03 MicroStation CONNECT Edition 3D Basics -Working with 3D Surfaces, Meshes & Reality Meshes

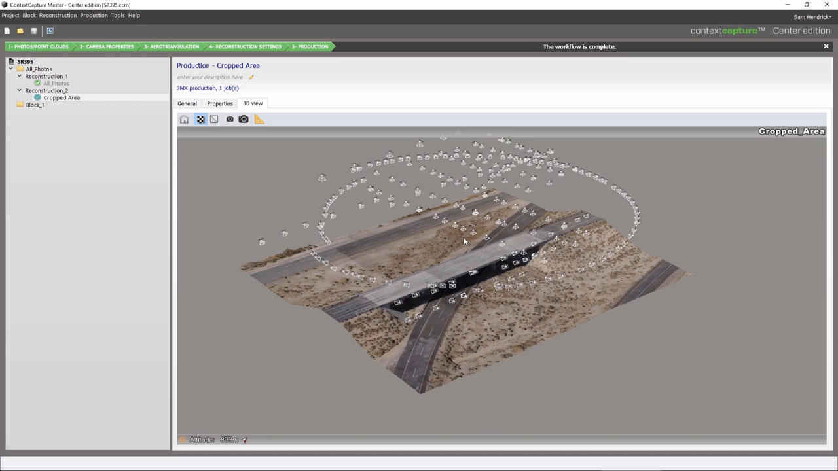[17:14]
where the drone was when it took each one of the photos that were used to create it
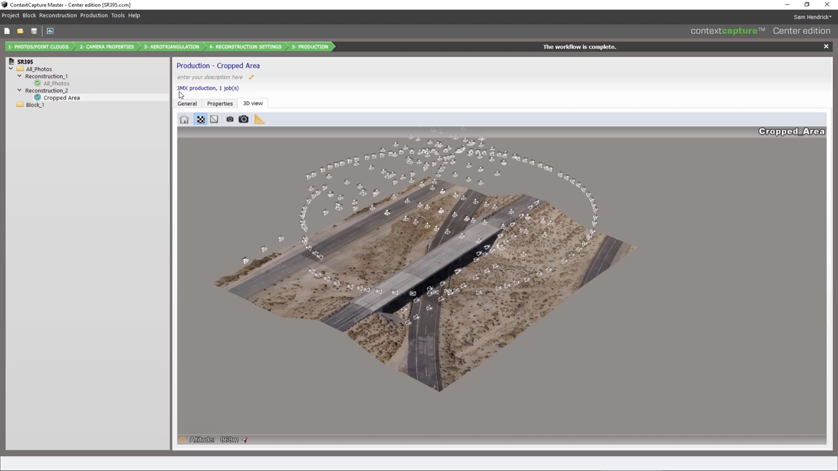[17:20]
I'm going to go back to the general tab we have an option here it says open the context capture viewer I'm going to open
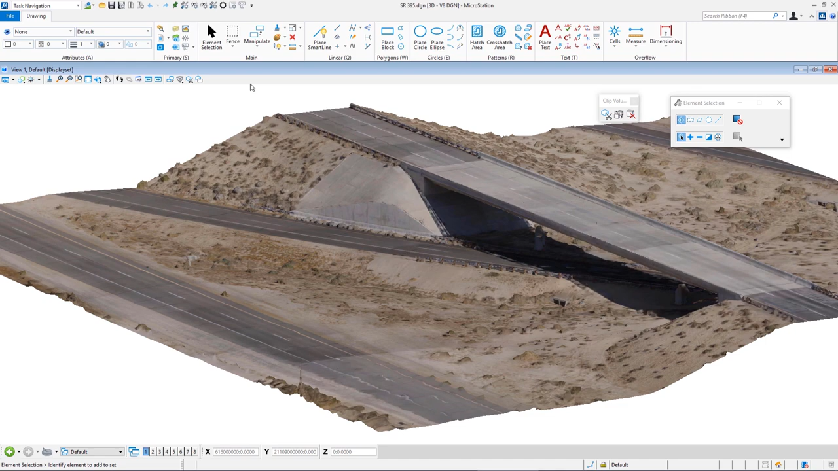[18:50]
here's the microstation file and if I hover over it you can see
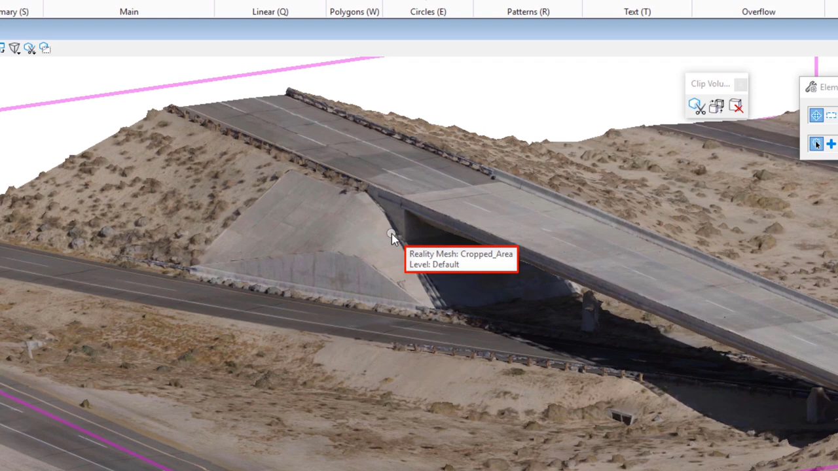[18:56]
the element type is reality mesh now I'm going to be doing a clip volume
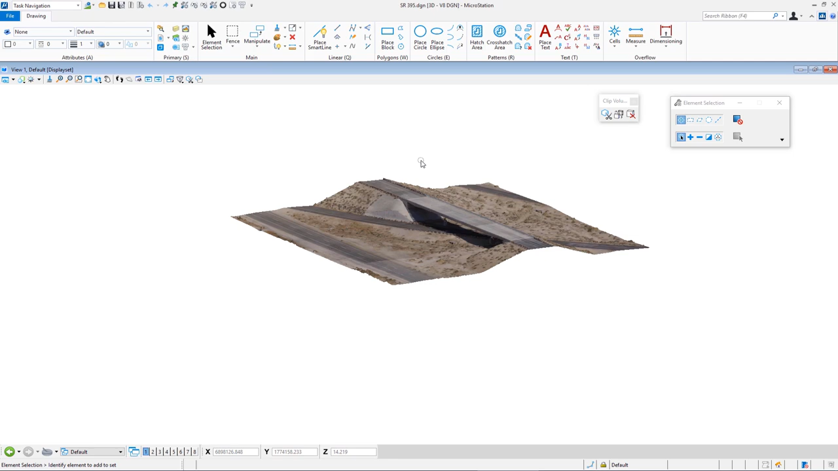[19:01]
on this file so we can see how we can do cross-sectional views and measurements so I'm going to rotate my view to top so I'm going to do a shift right
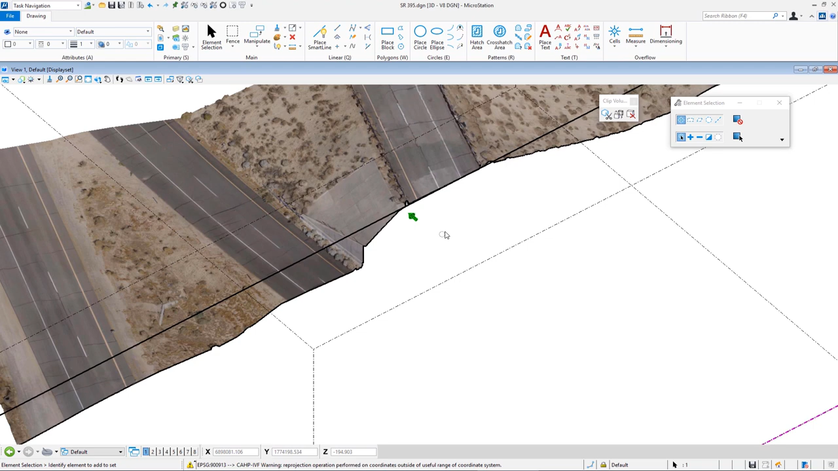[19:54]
you can see the section here now this green arrow allows me to
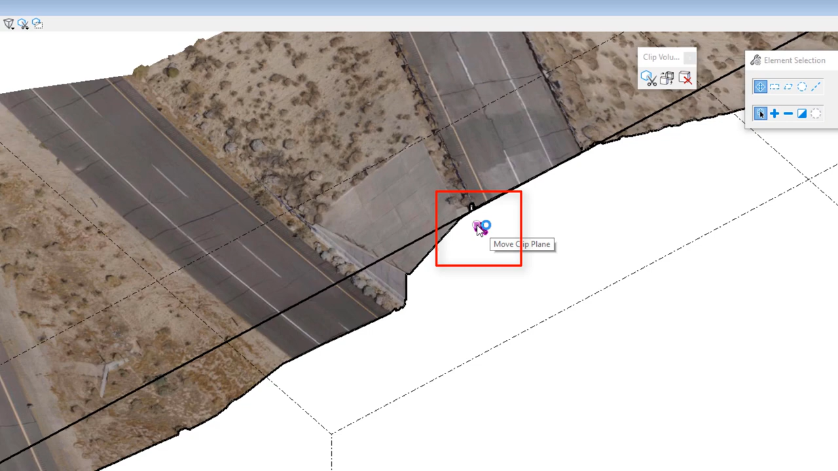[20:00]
move the clip plane so if I click it you can see I can slide the clip plane along my mesh model so I'm going to move it right about here and then I'm going to zoom in and
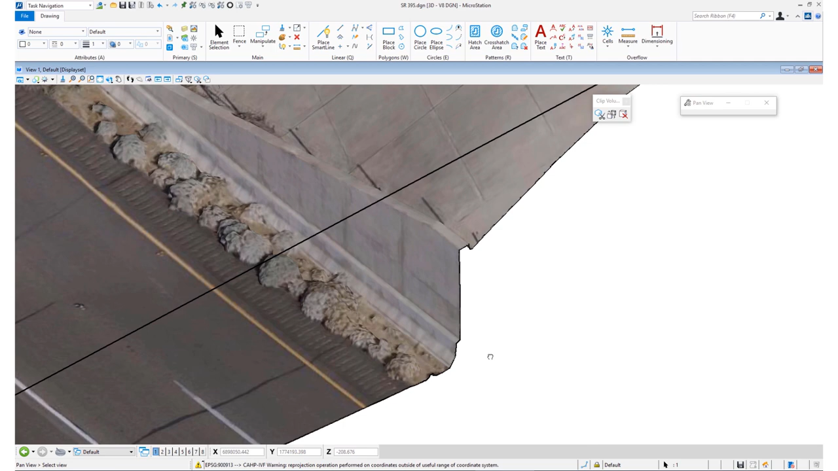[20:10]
pan so I can see this section of the retaining wall what my goal was is to measure the height of that retaining wall I'm going to be using micro stations
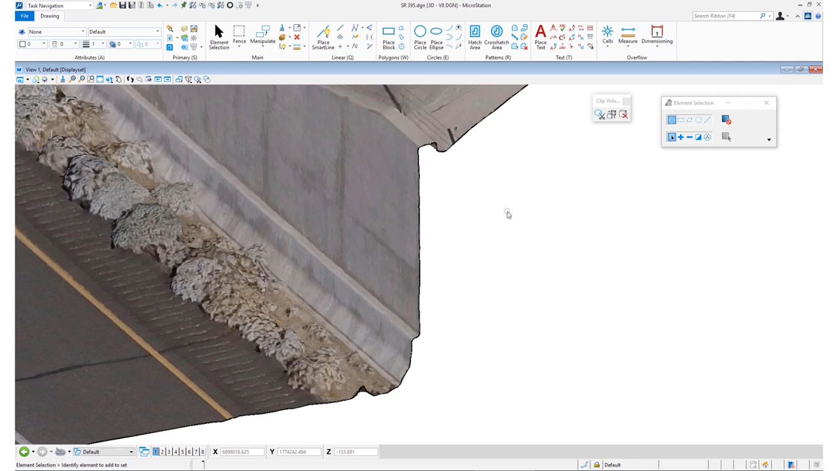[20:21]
measure tool so I'm going to on my keyboard hit the spacebar and my pop-up menu appears third
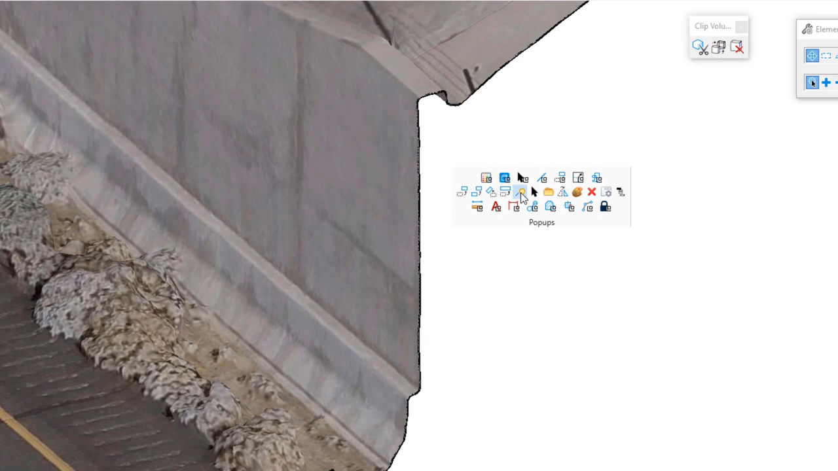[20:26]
row first icon is measure and I'm going to choose the measure distance tool and
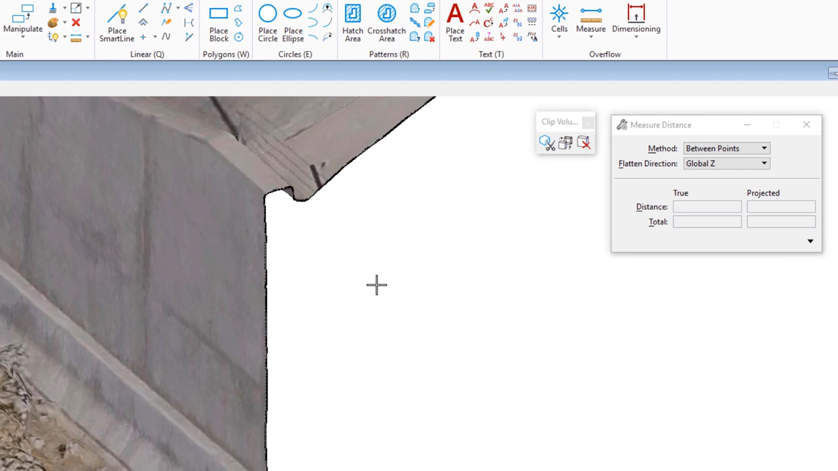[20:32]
my method is set to between points I'm going to click at a point near the top left click data I'm going to go down to the bottom down here left click
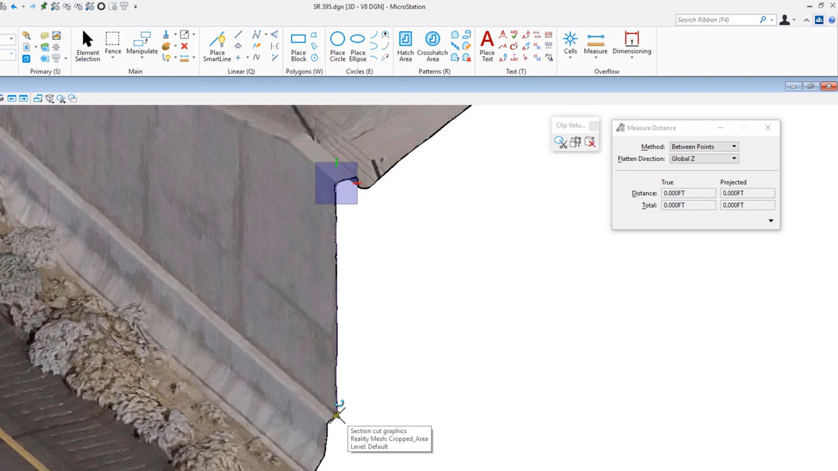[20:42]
data and on the tool settings window I can see my approximate height here just a little bit more than 11 feet tall now if I only wanted to see the cut and I didn't want
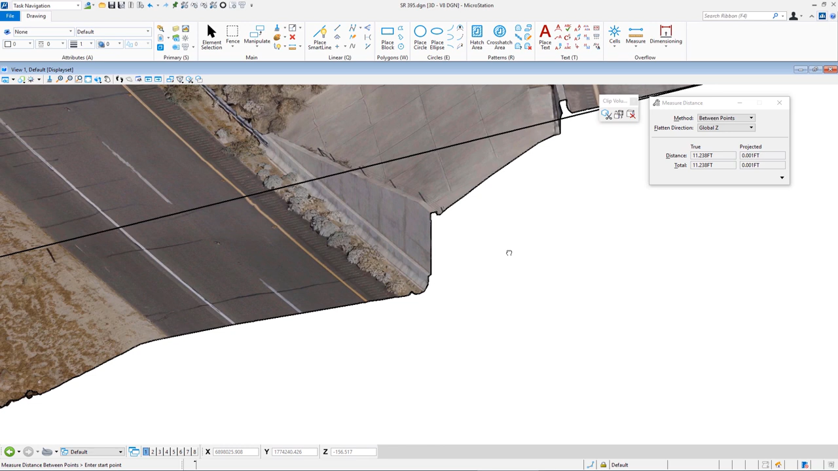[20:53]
to see the mesh model behind that I can change this by using my view attributes I'm going to go to my view attributes toolbox so my view controls up here I'm going to click on this now if you ever have a clip volume in the view that you've selected you're going to see clip volume settings down below and right now I'm seeing the cut is being displayed and I'm also seeing forward forward is the mesh model back there well if I want to turn that off
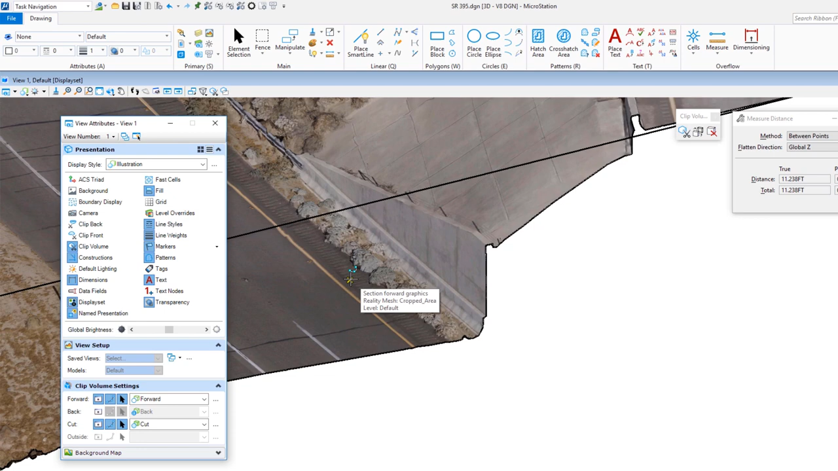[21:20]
and only see the cut there's a display option right here I click on that and now I'm looking at just the cut or this cross-section now